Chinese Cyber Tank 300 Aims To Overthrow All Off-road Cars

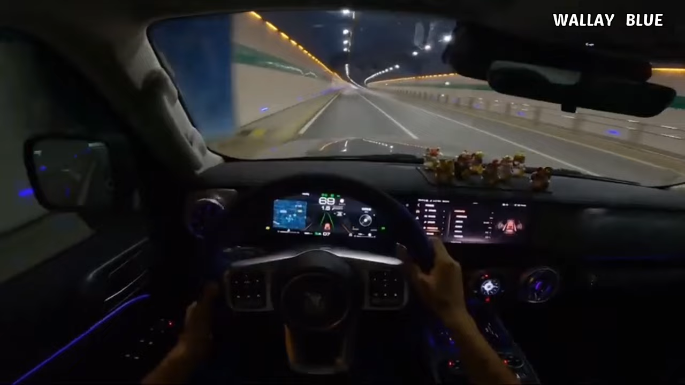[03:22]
The first serves as a gauge cluster in front of the driver, offering road direction features, an unconventional approach compared to other cars that often incorporate this feature into a larger infotainment screen at the center.